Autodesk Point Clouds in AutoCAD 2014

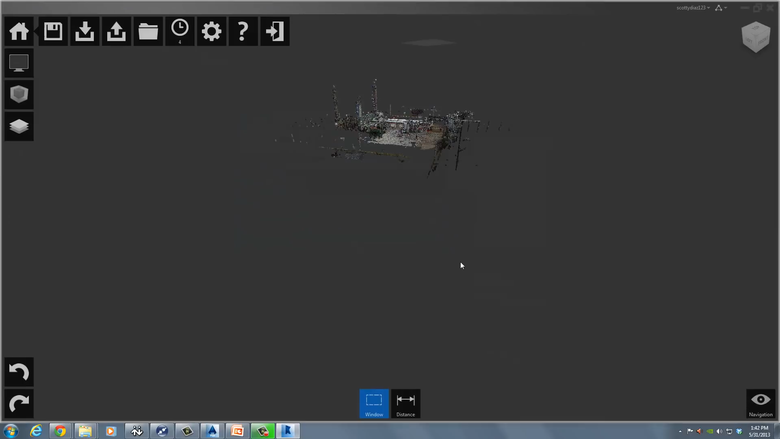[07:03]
So here's a completed set of scans that are RCS files.
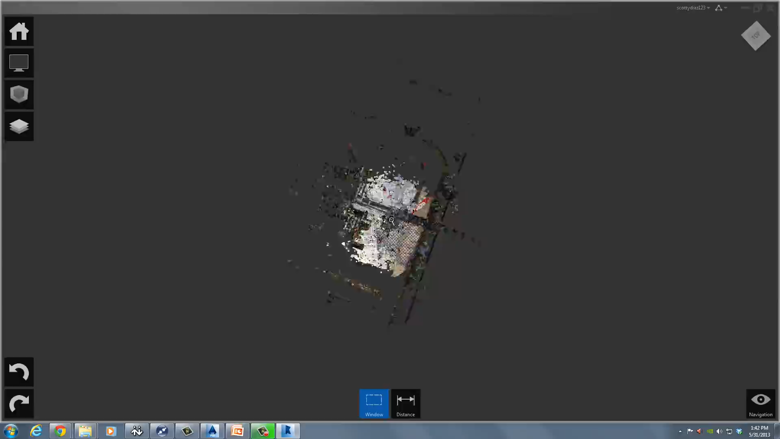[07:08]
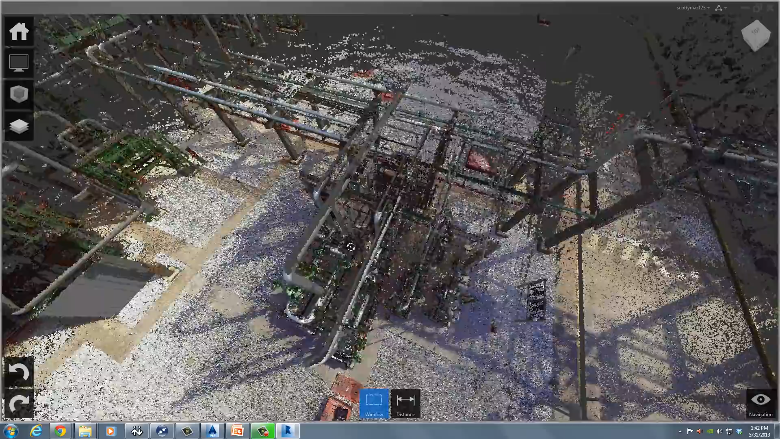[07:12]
And navigating in the Recap environment you can see is really high quality,
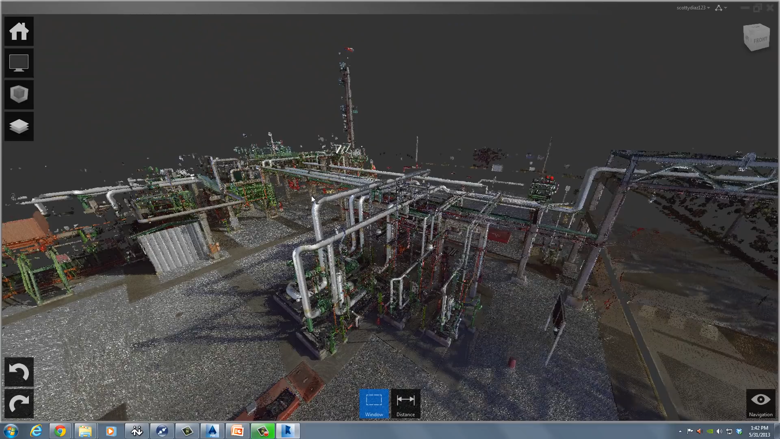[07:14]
high density, no lag whatsoever.
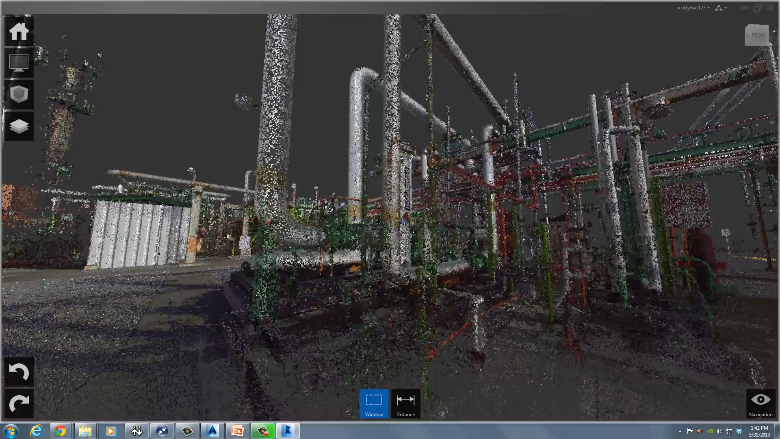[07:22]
And this is just a great point of view for either you or your clients to enjoy.
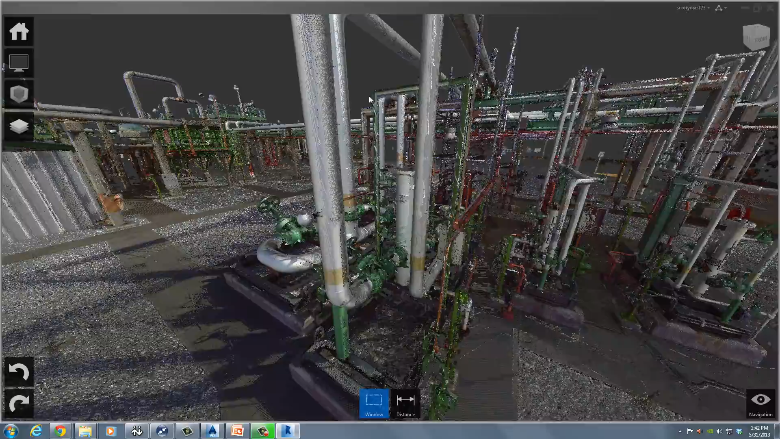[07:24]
And one thing I can do here is go over and make a small clip around a specific section. Now keep in mind I've not saved the project yet, so these are individual RCS files inside of Recap.
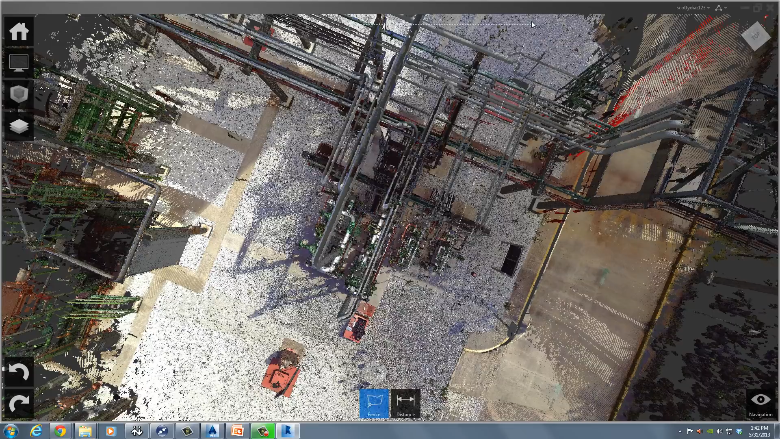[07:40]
So I'm going to say clip everything outside of this area so it masks all the other points. And I'm just seeing this little region of interest.
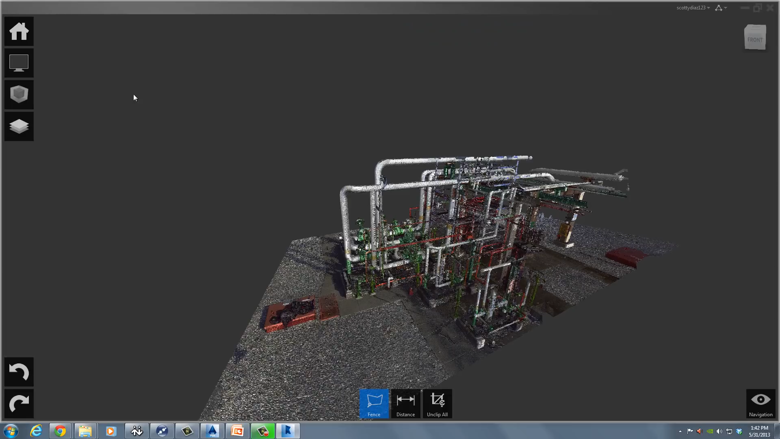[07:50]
Now from here I can go and save the project. So if I wanted to save this as an RCP file, then I could easily open it and it would reference all the scans. Next time either in Recap or a number of other Autodesk products. Now alternatively, with this little section I've clipped out, if I wanted I could export just this little section as its own point cloud. Maybe as a PCG file in this case. So if I were to take that PCG it would just save that section.
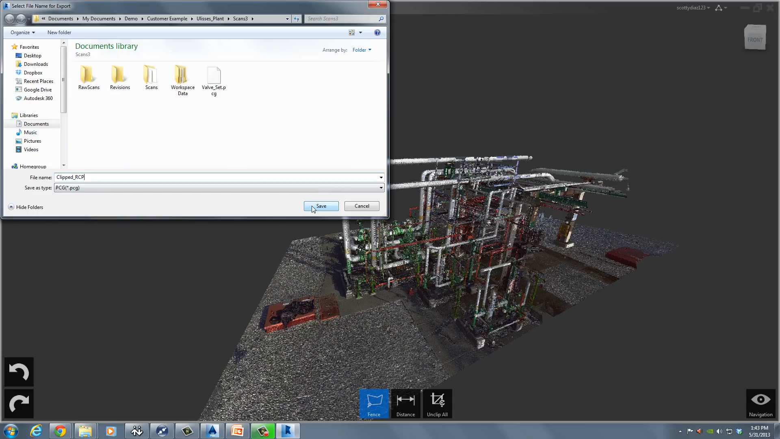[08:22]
So I'm back in AutoCAD now and I have my saved RCP project.
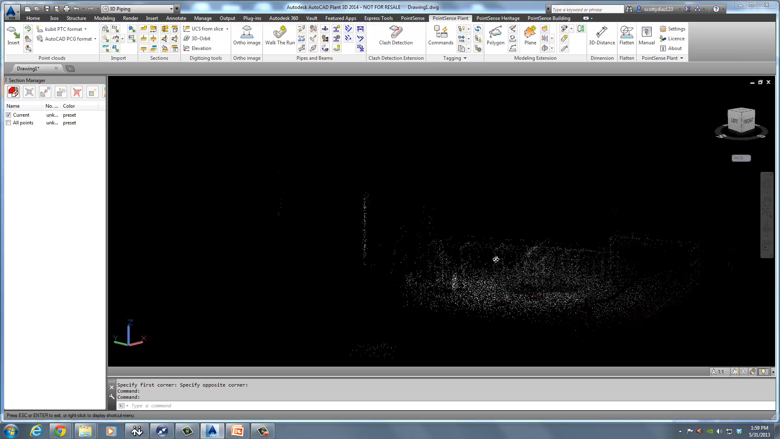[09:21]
So as you can see the point cloud is inside of AutoCAD now and it looks really similar to how it would in 2011 or 2012 at this point.
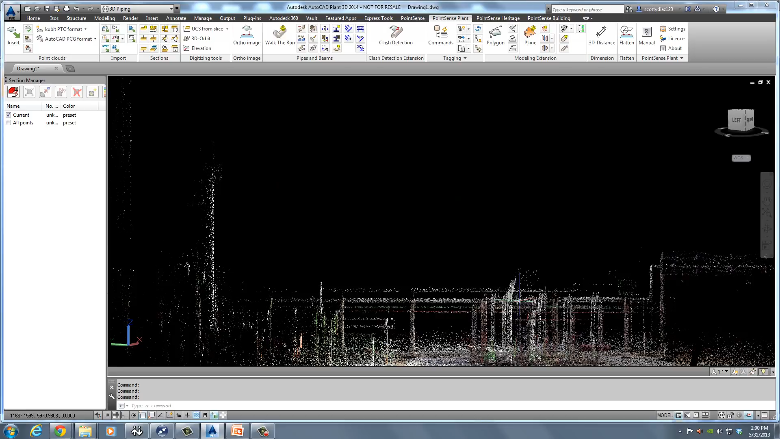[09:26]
It doesn't look super dense. So let's check our settings.
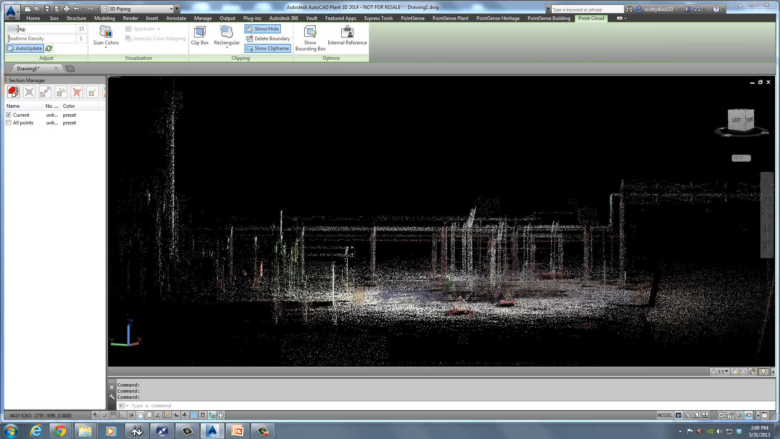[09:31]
I'll select the cloud and make sure my point cloud density is up to 100. And that should help a little bit and you can see it does.
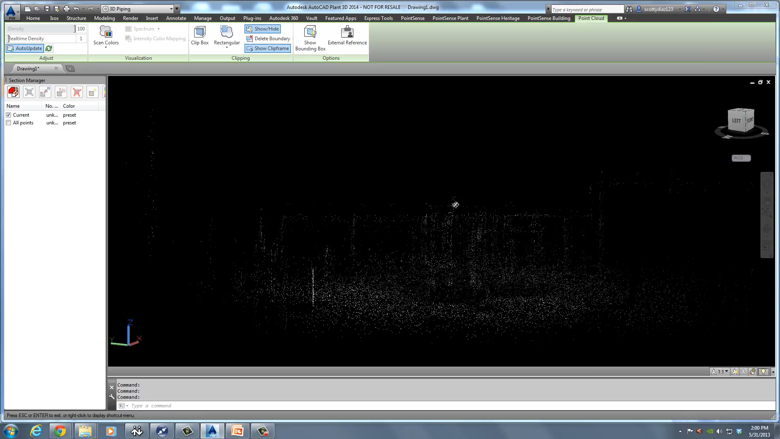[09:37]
What else can we do? We can turn up the point max.
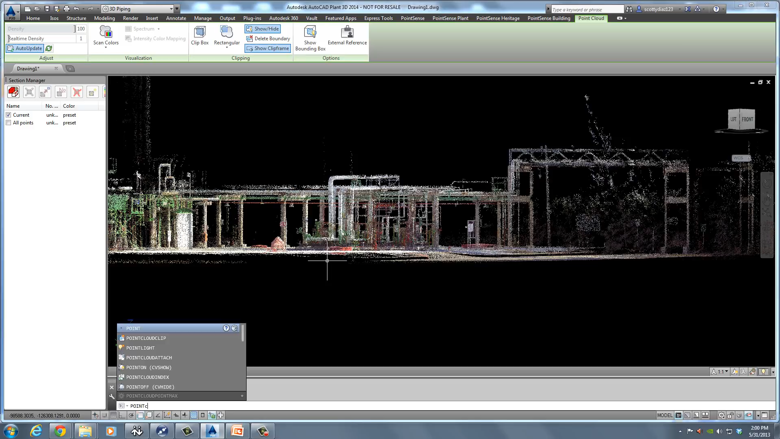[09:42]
And this is for AutoCAD 2013 and 2014 users. Point cloud point max.
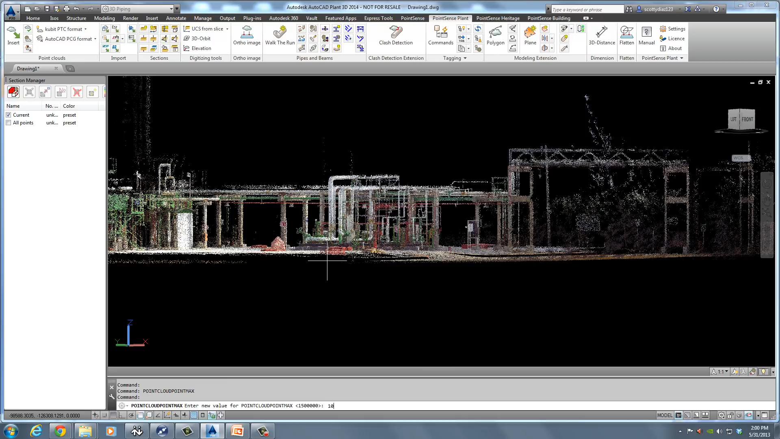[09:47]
I can turn this up to 10 million if I want. Be careful about turning this up too high with your machine performance.
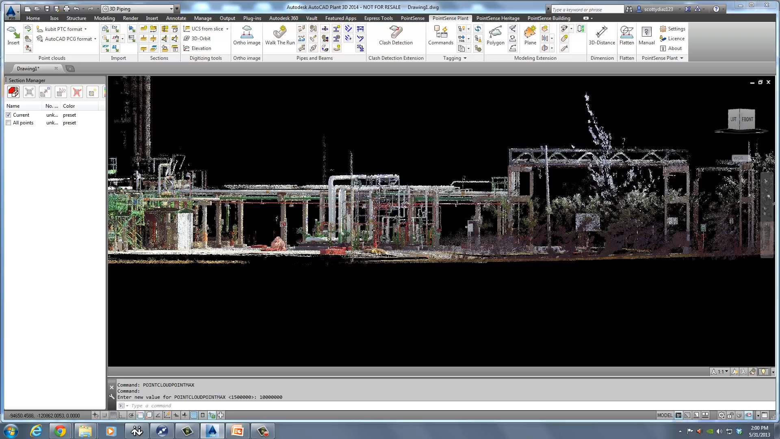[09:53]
10 million is the max. You can see that does make a difference.
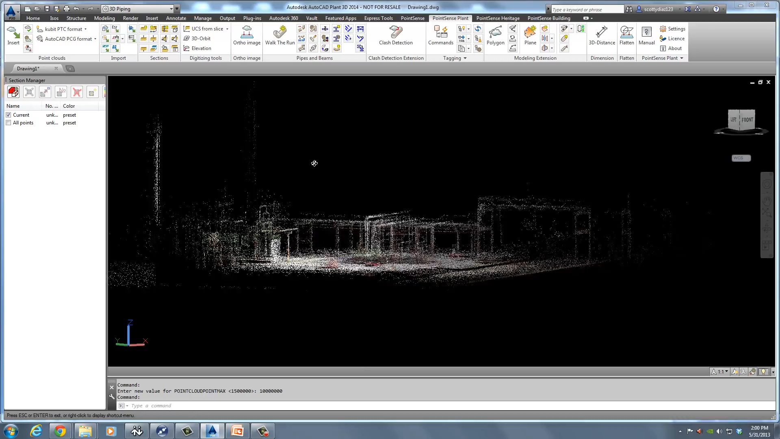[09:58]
But what you also notice is that it's on auto update. So each time I pan and zoom,
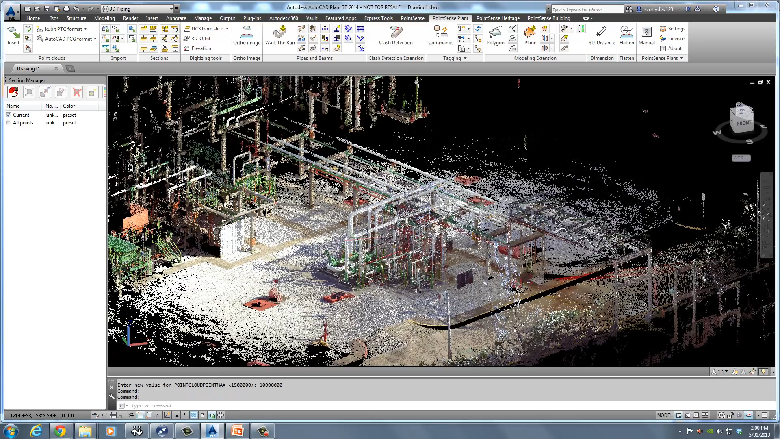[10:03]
it's a little bit clunky because it's having to regenerate the 10 million points. So I'll turn off the auto update option. And what you can see is that by turning that off,
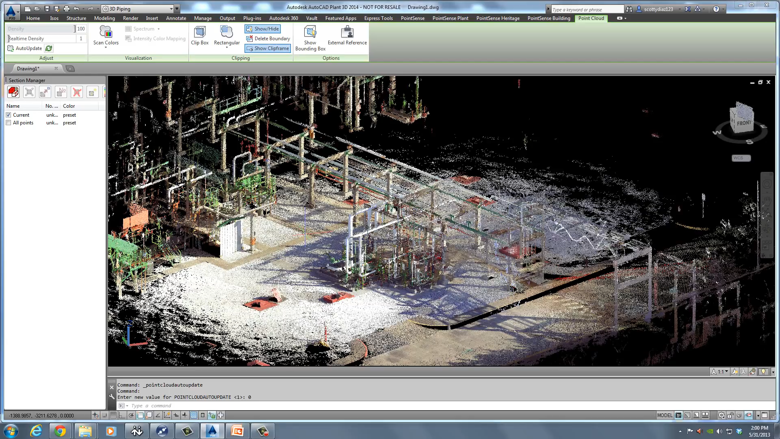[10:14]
it does allow me to work a little bit more fluidly and efficiently with the 10 million.
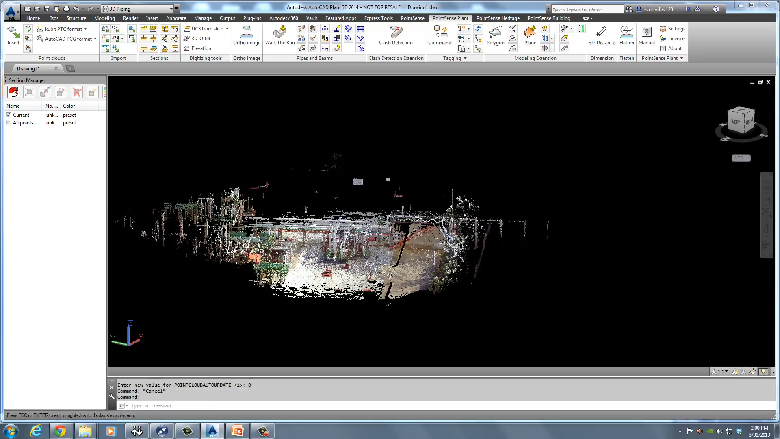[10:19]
But it's not actually regenerating the points.
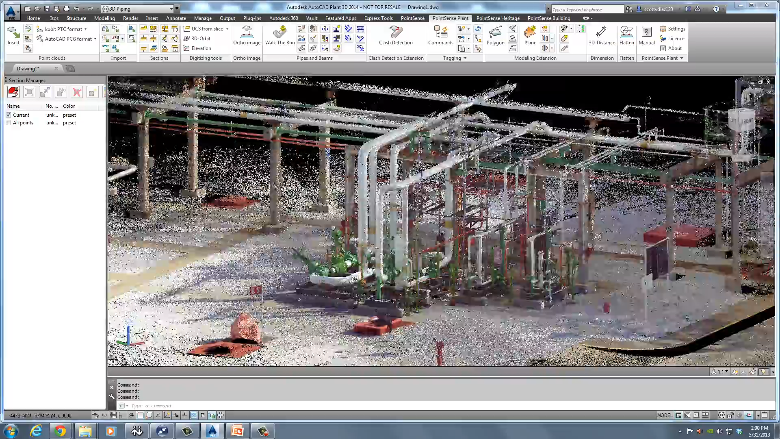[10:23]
So if I zoom in, it looks very sparse. At this point, I would actually need to type regen or click a regen button.
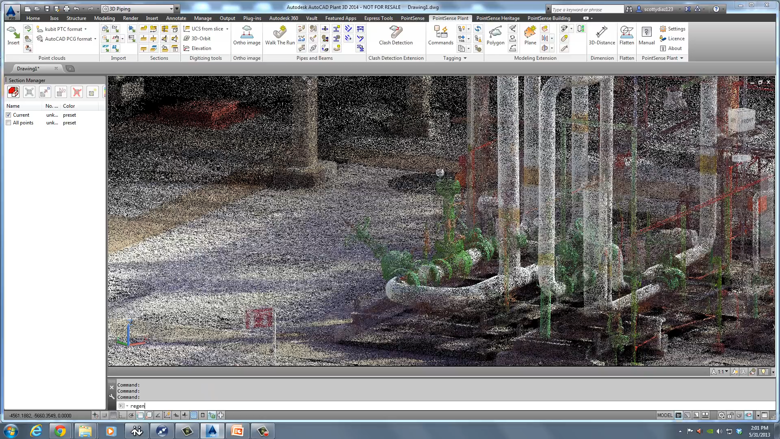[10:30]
And you can see that it regens that point of view for me.
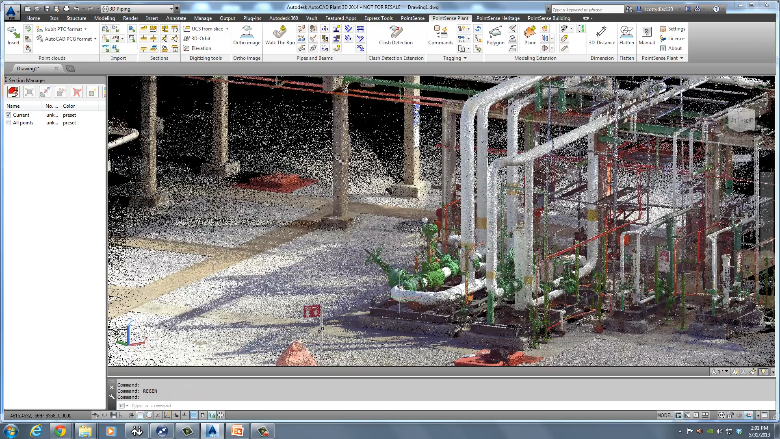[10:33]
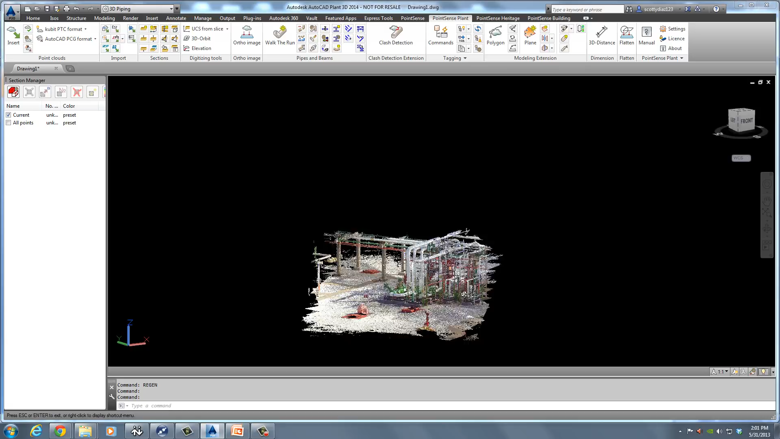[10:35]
And also sort of clips out areas that weren't on screen. So these are your two options.
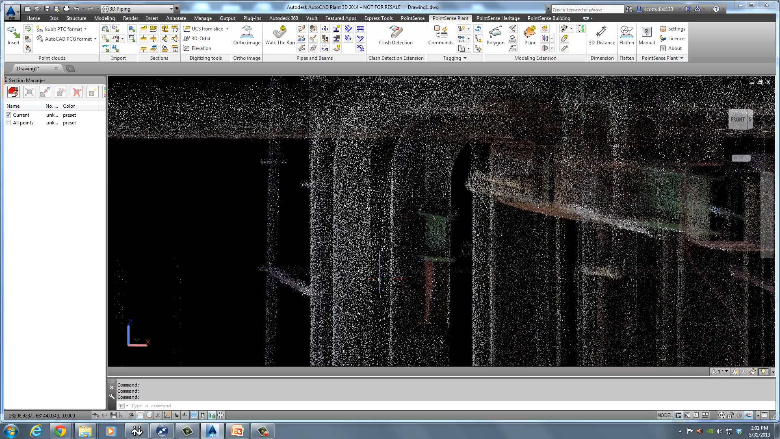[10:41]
You can choose to keep auto update on with a little bit lower density.
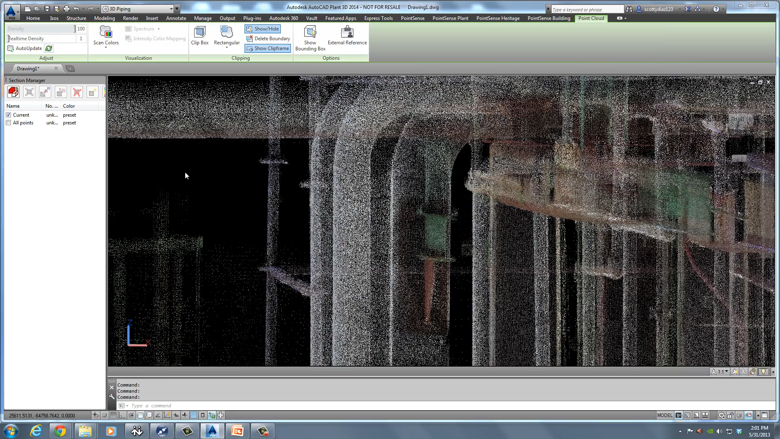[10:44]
Or turn your density all the way up and choose to regen as needed.
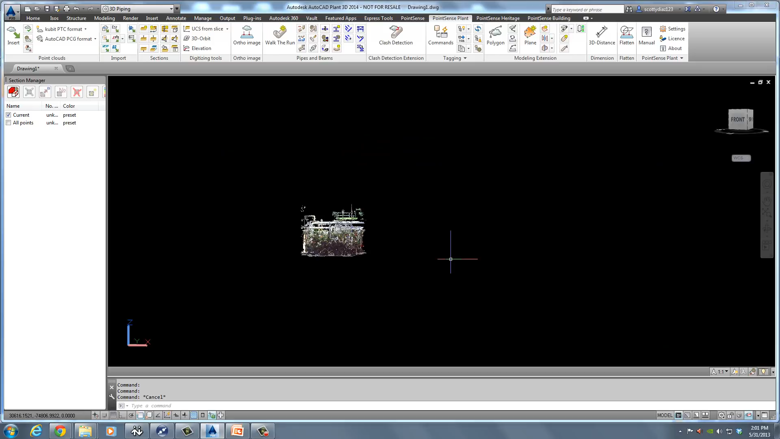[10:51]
Now finally, I want to show the improved correct point snapping. So I'm just going to rotate this beam to where it would overlap with the pipe. And then I'm just going to do a simple line command. Now if we were using a PCG file, it would actually have some problems and most likely click possibly to the point behind maybe on one of those pipes. Here I'm clicking directly on that beam and I'm hoping that with the RCP it will stay on that beam and not go behind on the pipe. And you can see it does.
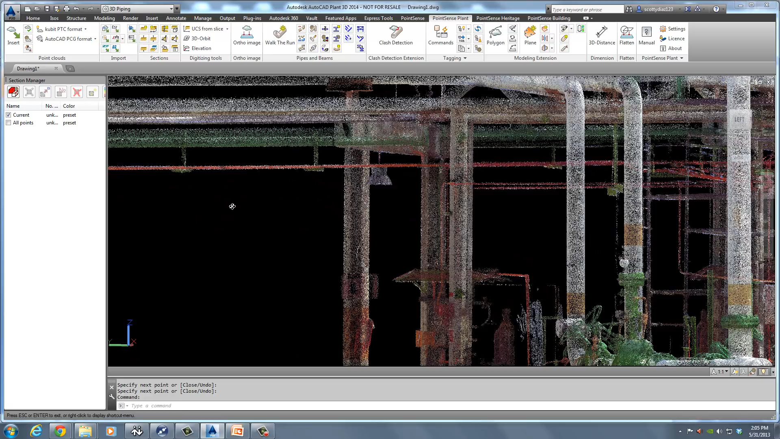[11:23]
There's my line and it stayed directly on the beam. So the correct point snapping has improved for sure.
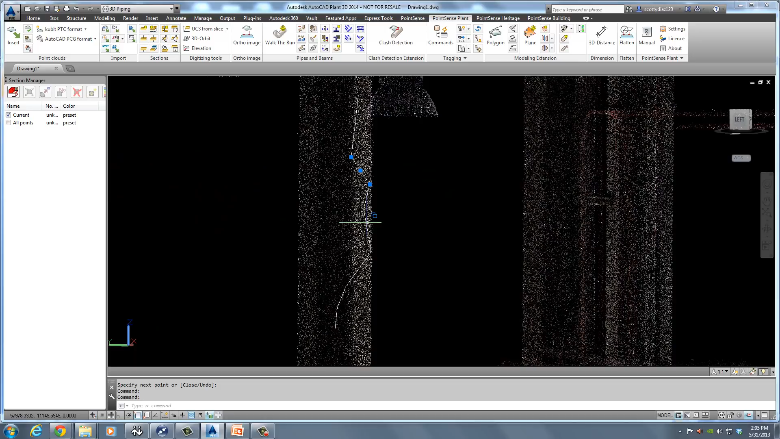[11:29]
So in summary, we do have an exciting new engine with a number of import options as Autodesk has rolled out their new RCP engine.